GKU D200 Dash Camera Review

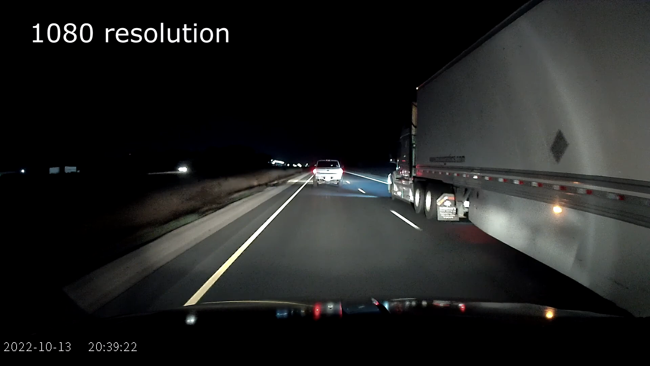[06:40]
And this scene, recorded at 1080, shows how well this camera exposes during nighttime driving. To play back the video, if you open your car and you have the app,